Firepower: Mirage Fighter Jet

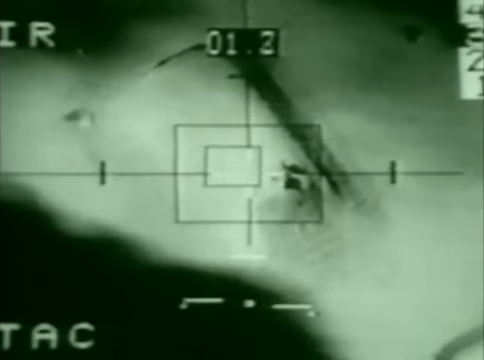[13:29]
During the 1991 Gulf War, French aircraft used the laser-guided AS-30L missile to devastate hardened Iraqi aircraft shelters,
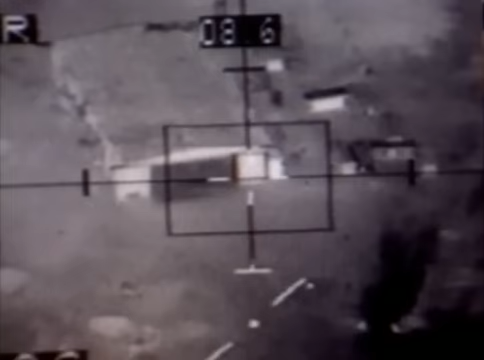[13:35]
sometimes guiding the bomb right through open doors.
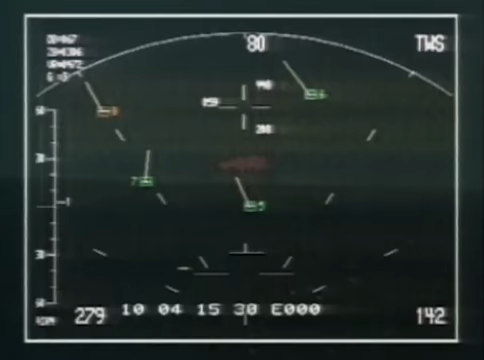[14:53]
Vital to spotting and engaging the enemy first is the aircraft's radar.